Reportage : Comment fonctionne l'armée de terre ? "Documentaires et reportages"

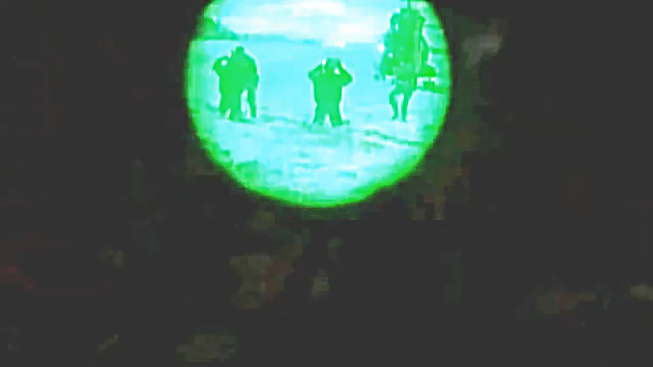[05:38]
Ah oui, on y voit bien dans la nuit, hein. Mais c'est quand même très vert, hein.
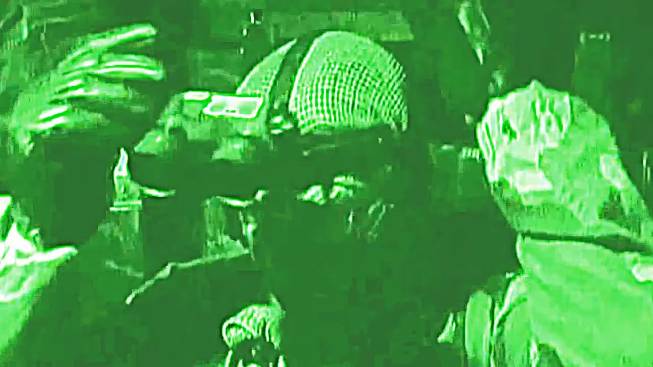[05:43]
Pas de répit pour nos soldats, ils mènent aussi le combat de nuit.